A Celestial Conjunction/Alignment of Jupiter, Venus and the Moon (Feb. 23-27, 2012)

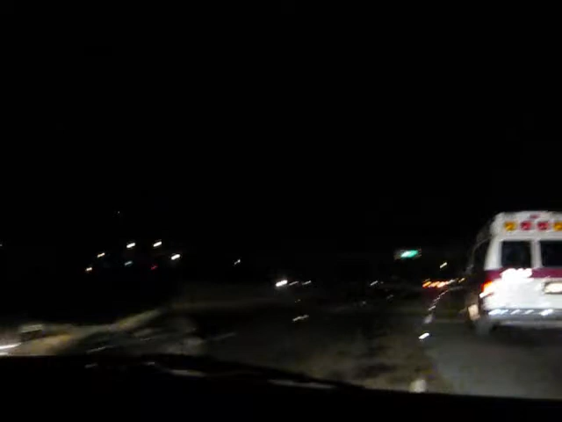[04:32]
There's no cop yet. No cop yet. It just nearly happened. Yeah. Oh, man. See, if we came earlier. If we just came earlier. Yeah. Oh, man. It's already 8.09pm. This is in Livermore still, yeah?